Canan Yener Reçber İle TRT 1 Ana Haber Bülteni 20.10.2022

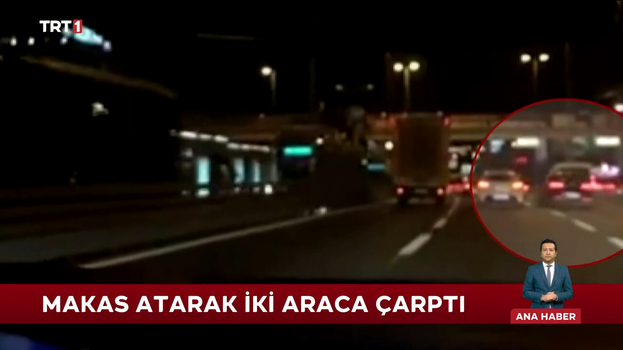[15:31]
Anayolun orta yerinde makas ata ata ilerlerken iki araca birden çarptı.